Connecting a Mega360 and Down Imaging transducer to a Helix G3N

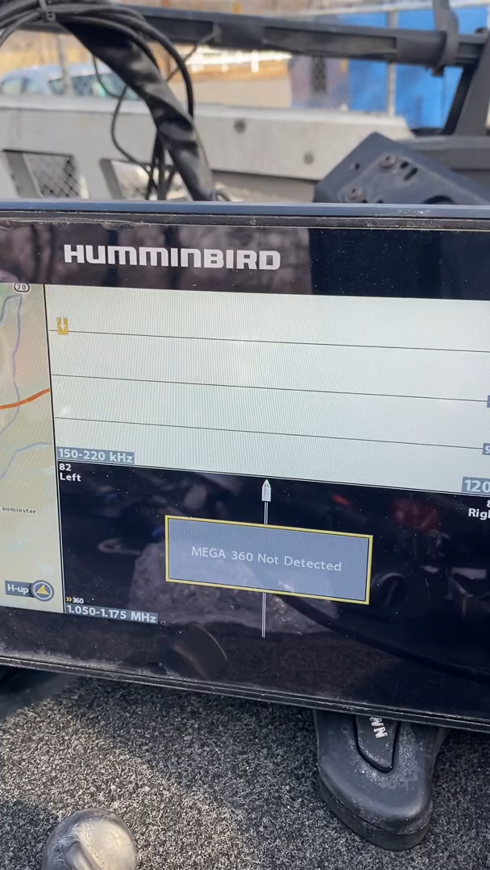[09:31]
all right so it's saying mega 360 not detected so we'll go right into the menu
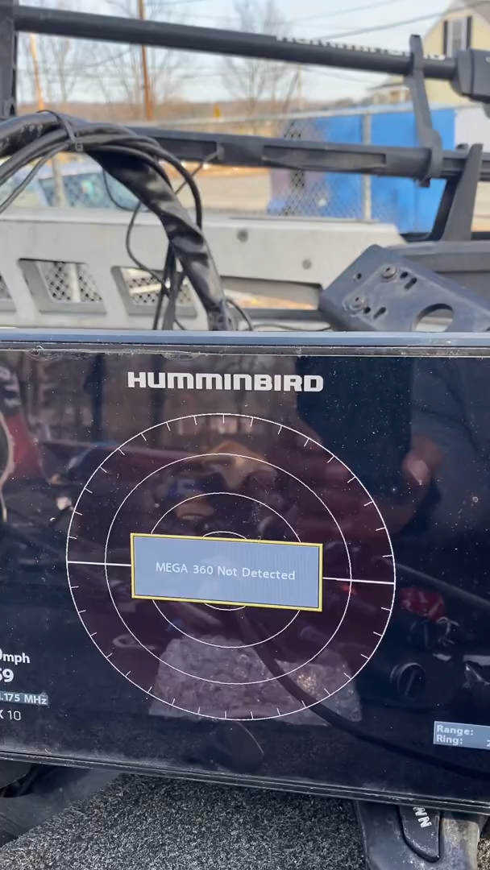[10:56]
once i put that guy in the water see this is what you want to see you know so as long as the screen comes up the input
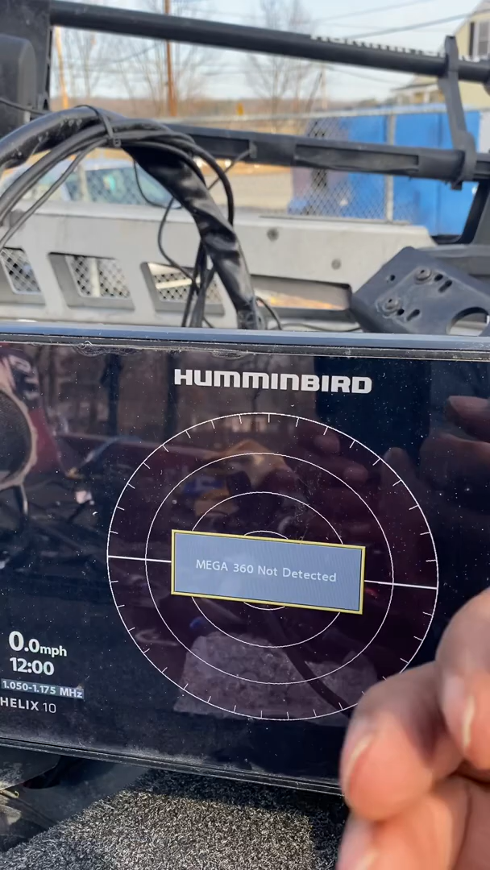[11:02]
is reading so the head's like yo i see you over there something's telling me you exist but
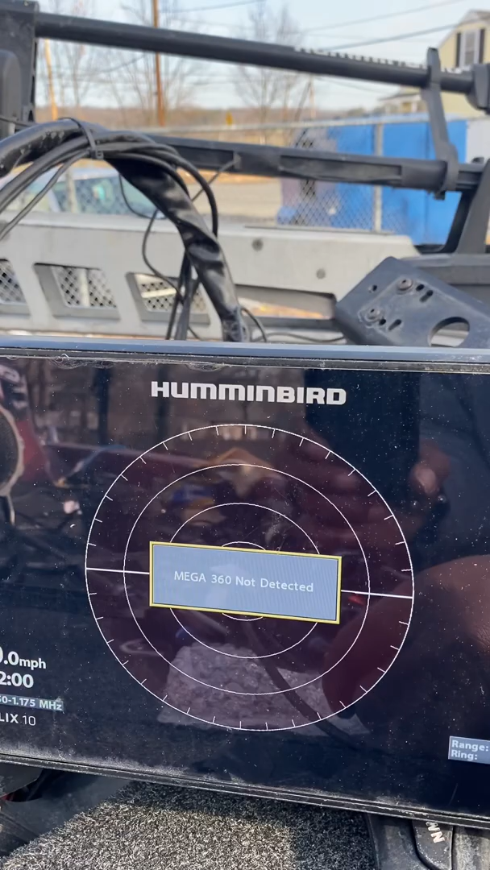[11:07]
the 360 is not working because it's not in the water so once you have this functionality right here
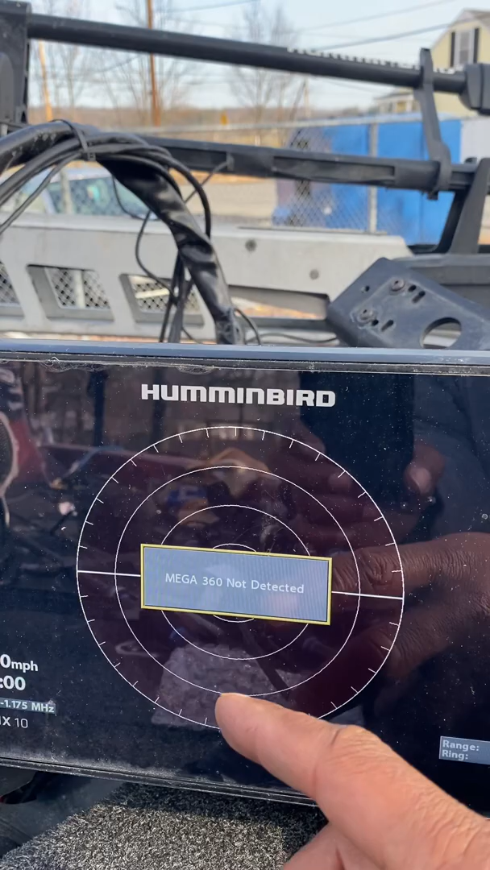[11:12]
you're good to go so i may not be able to demonstrate the next the
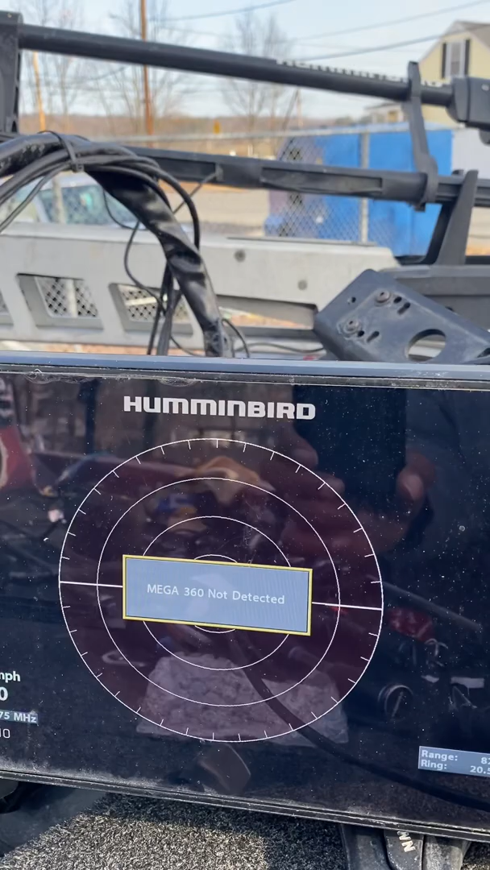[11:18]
next um usage for the 360 uh because it's not
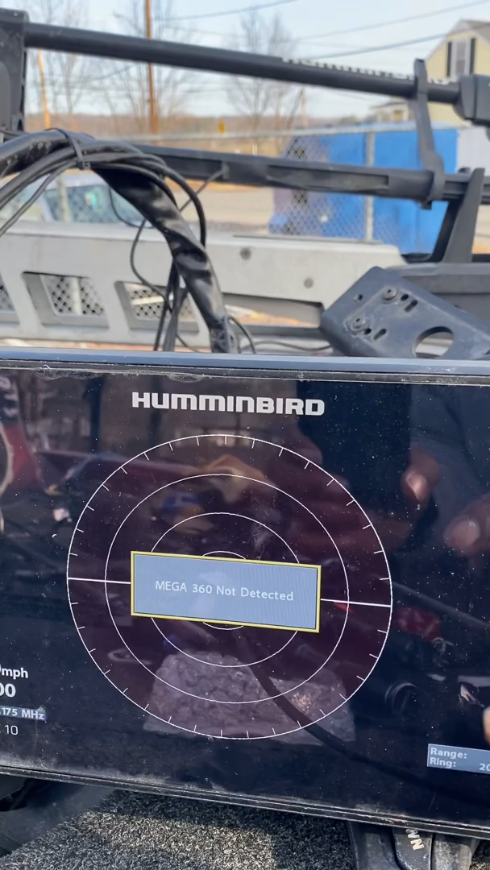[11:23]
in the water but let's see so if you scroll around so so you can't scroll right now because this isn't isn't functioning
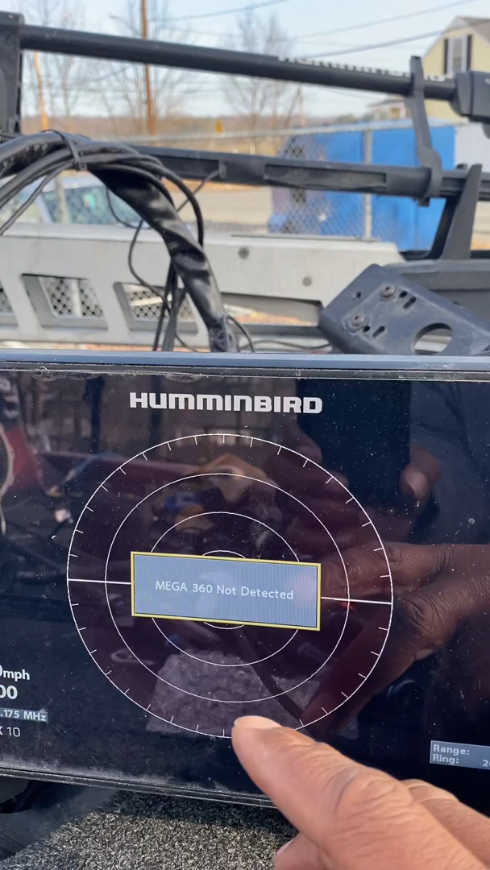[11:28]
but if we go to menu and let's see actually let's go back to
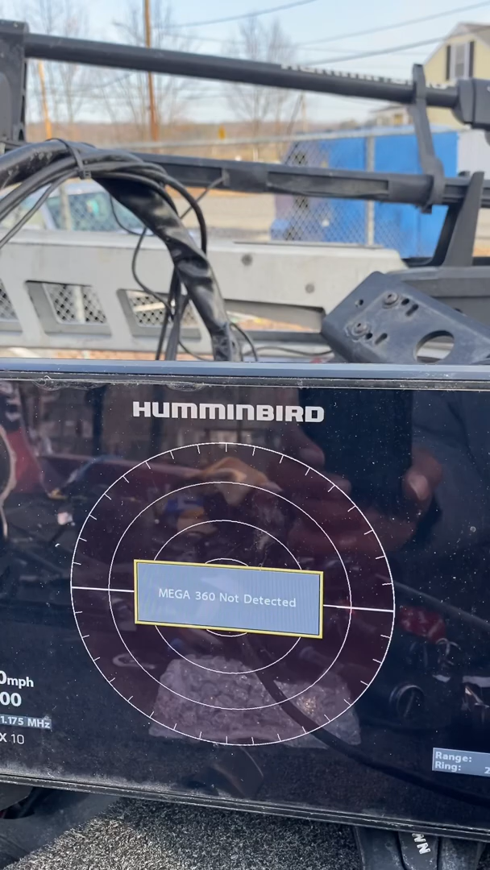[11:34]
the top menu here and you'll see mega 360 settings right here so
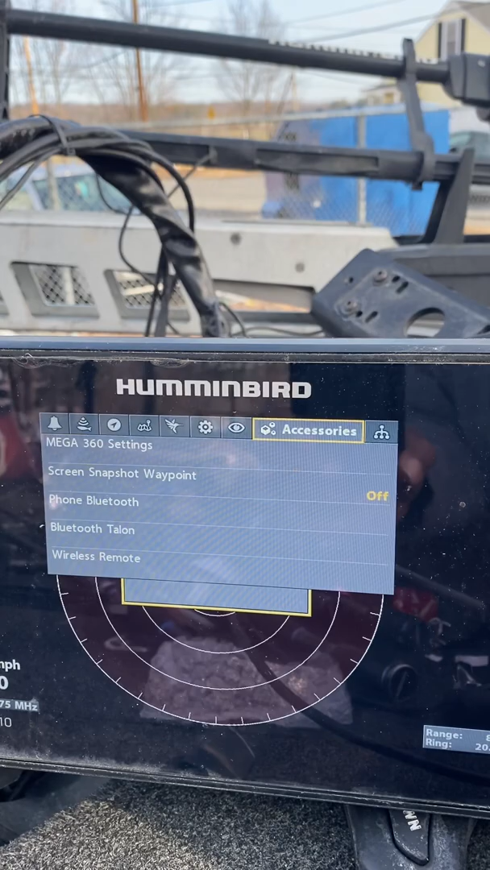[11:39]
this right here once you're going to mega 360 settings you can you want to make sure you're on the
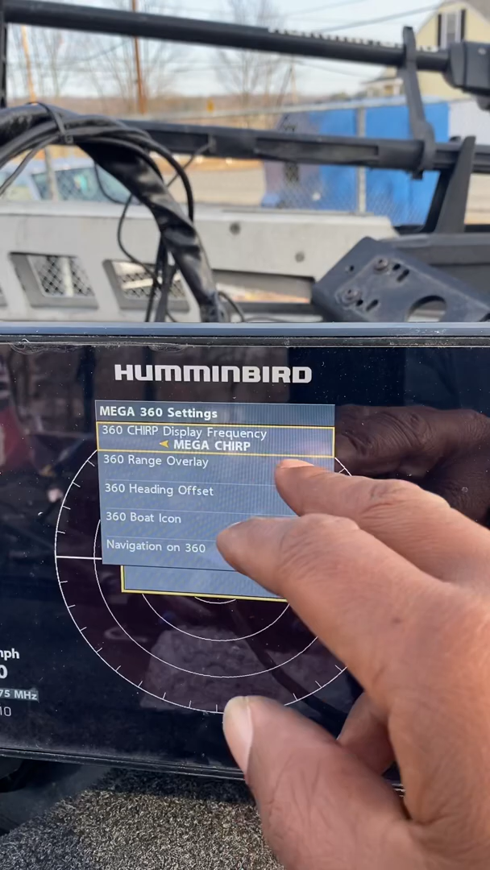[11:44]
right transducer which is mega chirp but you want to turn navigation on 360 you want to make sure
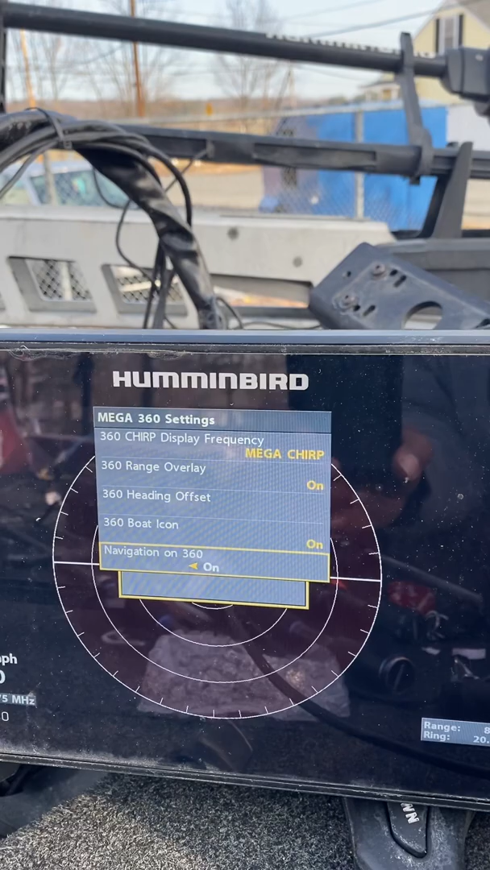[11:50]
that is that is on okay and once that is on you can exit out and
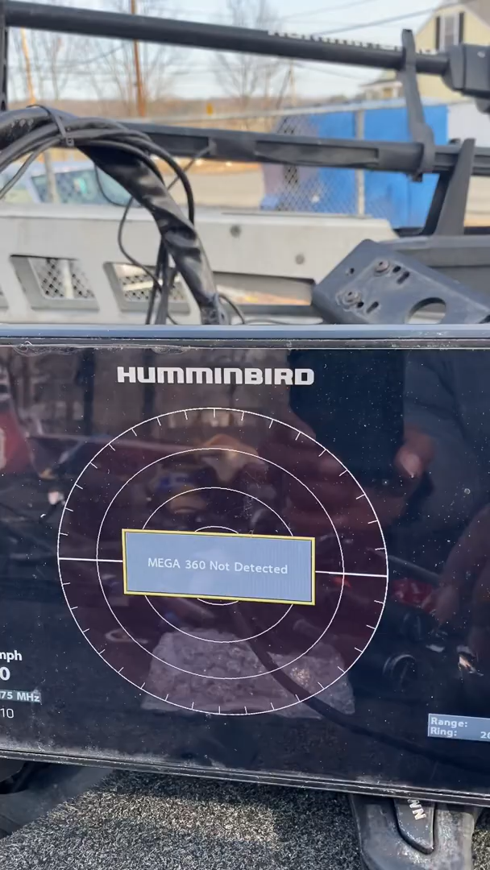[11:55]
you get to your mega 360 screen and you can scroll over and you'll be able to mark waypoints
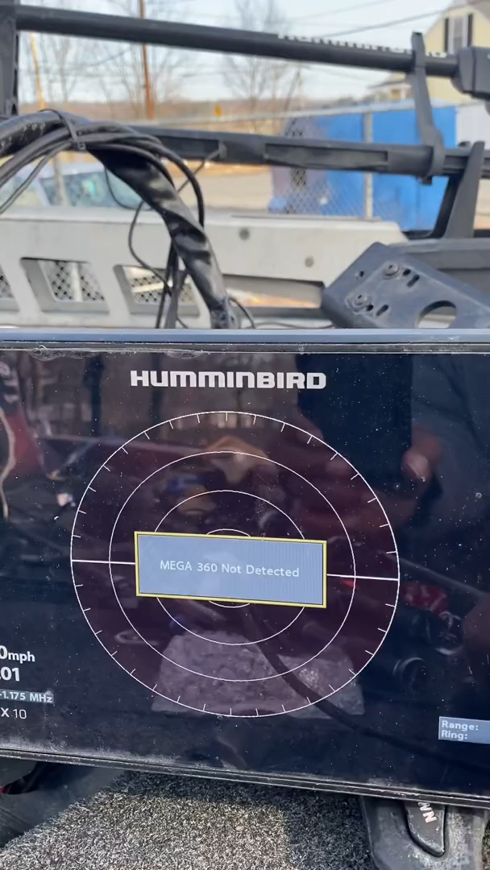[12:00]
so for how the way i use this right now just some quick settings real quick you
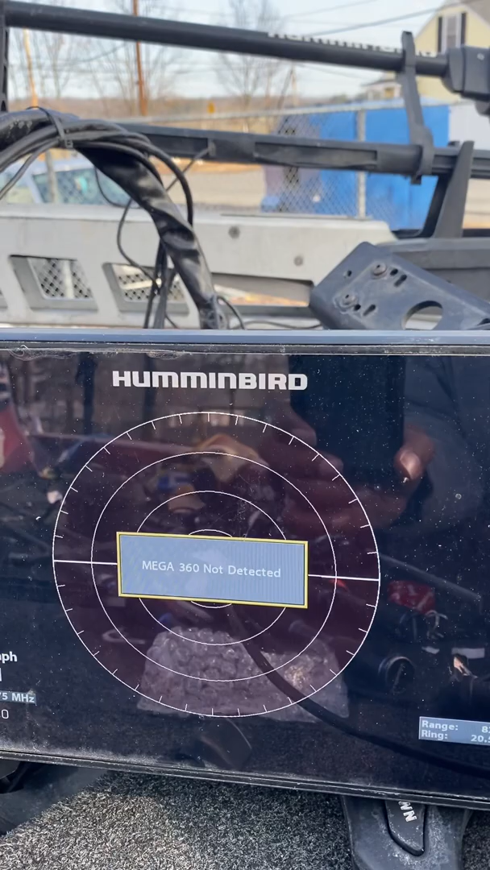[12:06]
know um always make sure my 360 is uh my top screen for a shortcut
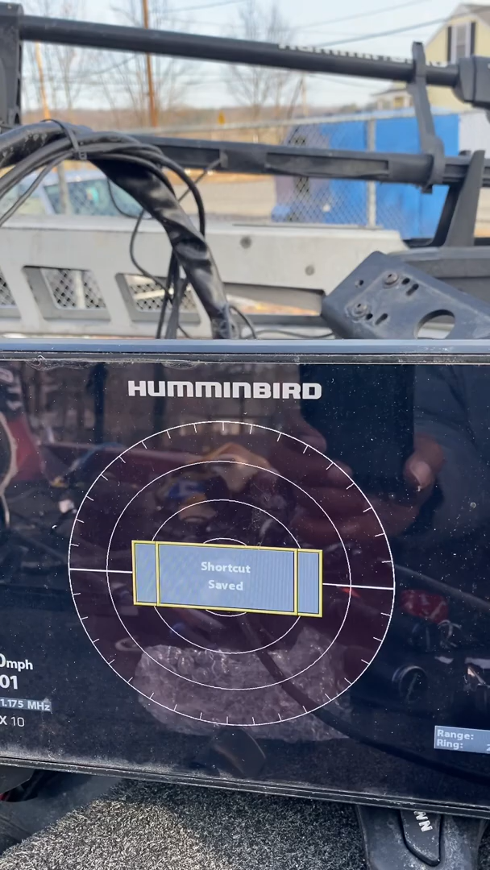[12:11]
and then i'll go through my views
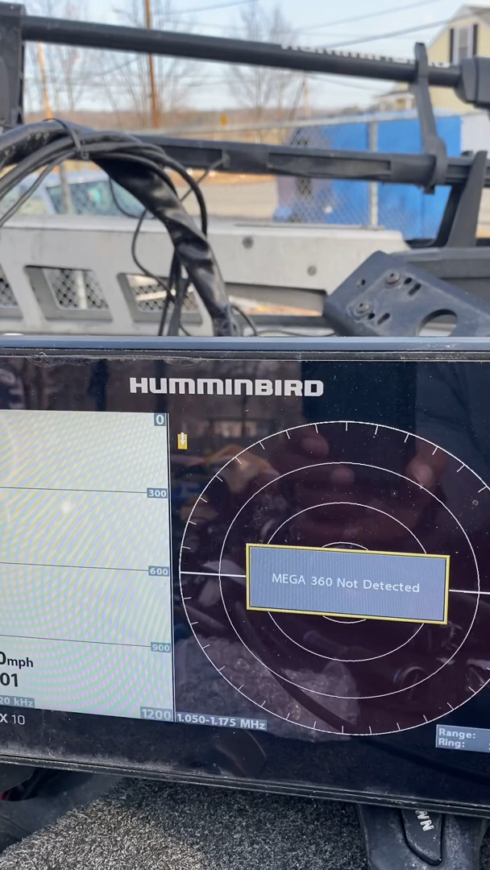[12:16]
and i'll get a 360 with um with mapping